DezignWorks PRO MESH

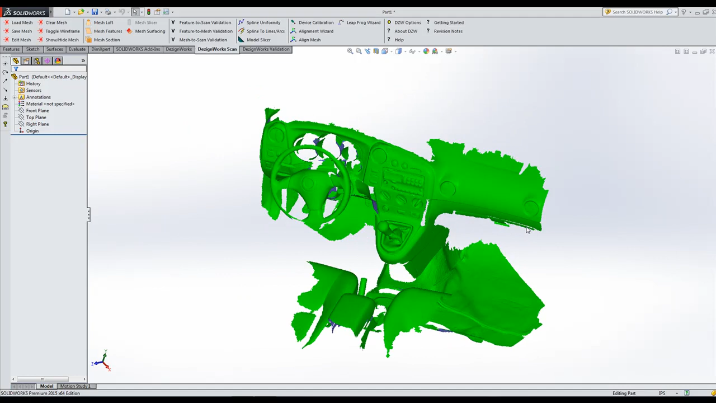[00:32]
So let's get started. With DesignWorks Pro Mesh, you can load in very large STL or OBJ files. So once the file is loaded, we're going to go ahead and spin it around here and let you zoom in and see. So let's take a look and we'll go into our Mesh Features tool.
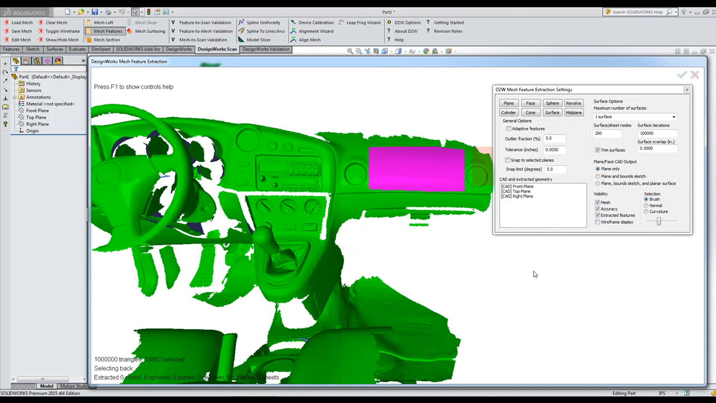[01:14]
We're going to go ahead and create that back area and we're going to tell it to do a surface and we're going to say one surface. And then we use some of the SOLIDWORKS tools to create features up to surface. But again, working with large Mesh files is no problem in DesignWorks.
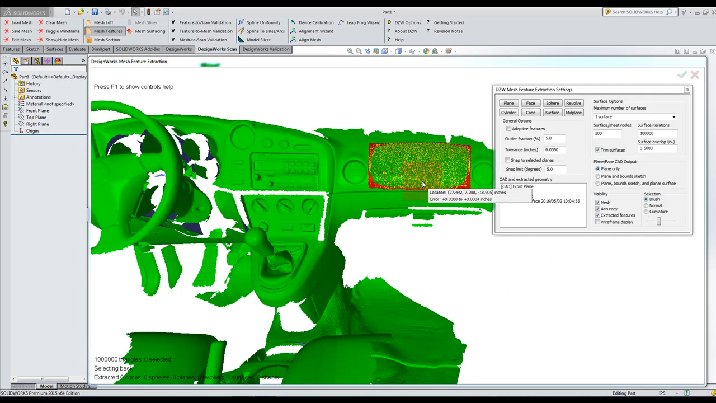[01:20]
We can come over here and do analysis of it. I'm also using the 3D Connection mouse. You can see the accuracy of it.
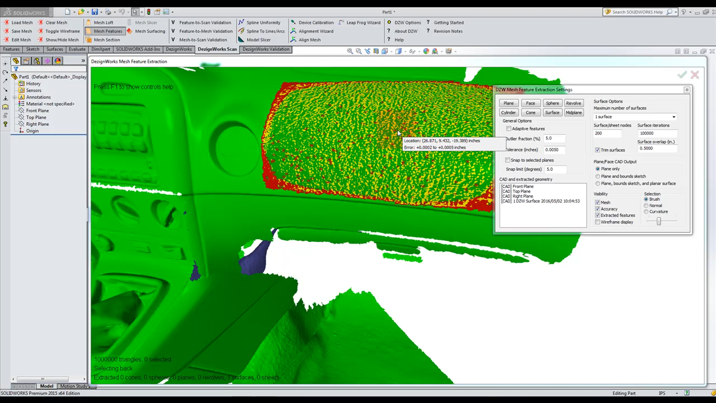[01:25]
They also wanted to come down here and see how it would work across multiple textures.
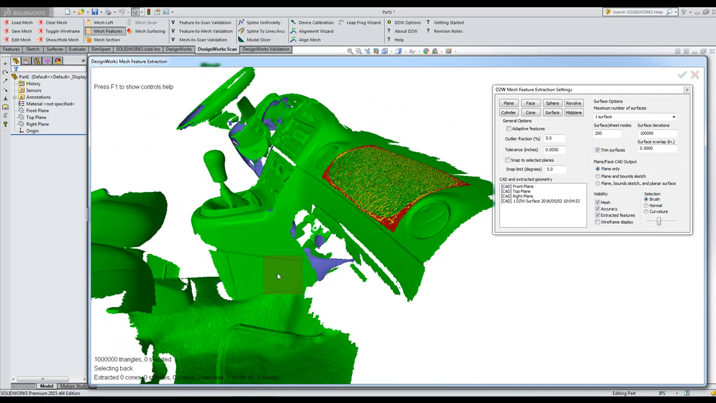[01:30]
So you've got plastic and carpet here. So again, we're going to stick with the brush and just use the square and paint this area. Very fast and efficient. I think this original scan was about 250 megabytes. So we'll build that surface
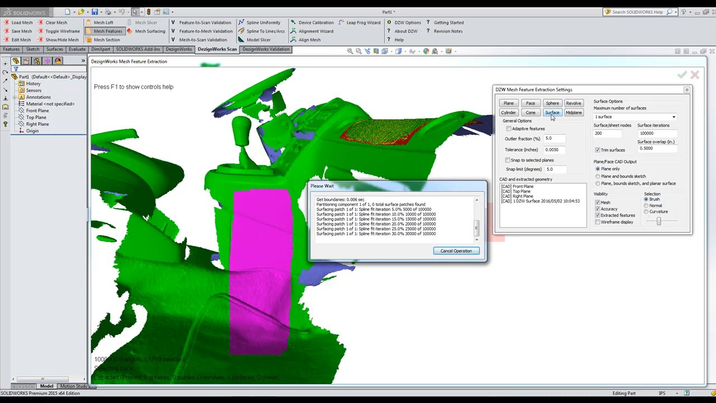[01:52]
and we'll go ahead and build it and analyze it. But again, you don't have to worry about painting against different textures and things.
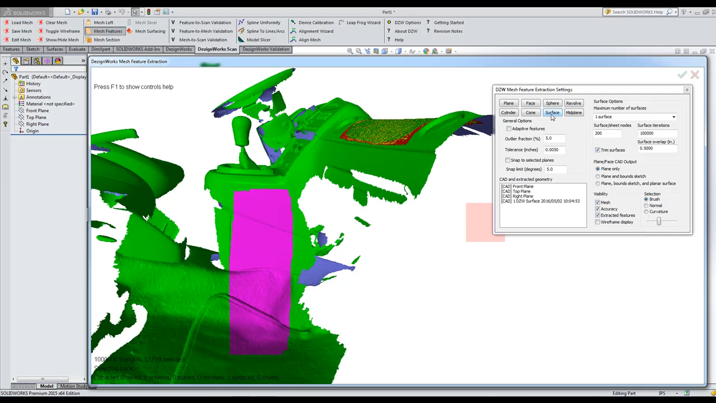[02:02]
We're using the flow surface in this case. We have a flow and a grid. And we're going to check the accuracy of it. We'll come over here.
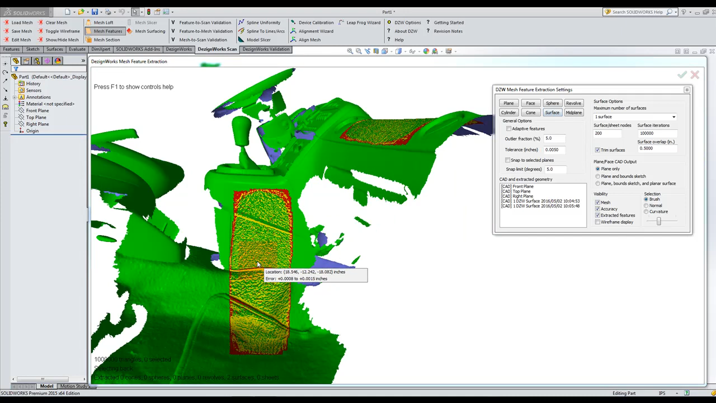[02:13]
You can see in here I'm holding very tight tolerances across all the carpet.
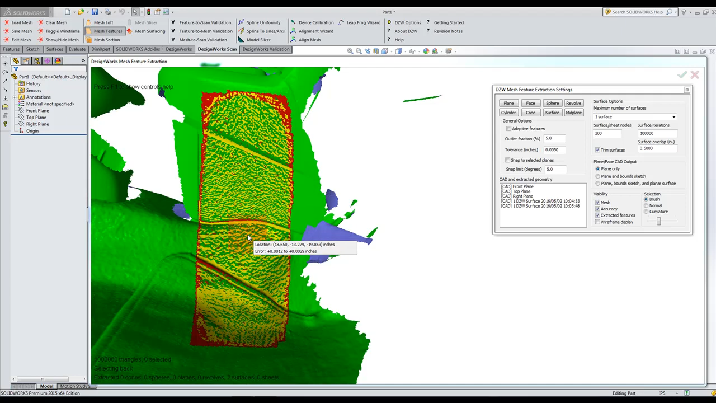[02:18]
So let's go up here. We need to do a couple more things. We'll use some more feature tools. And again, tune in to all of our video sessions because some of our parts we go ahead and build a full feature base. Some we do surfacing. So you don't want to see the whole collection of videos on these parts. Some parts we don't build full features and some we do. So let's go up here.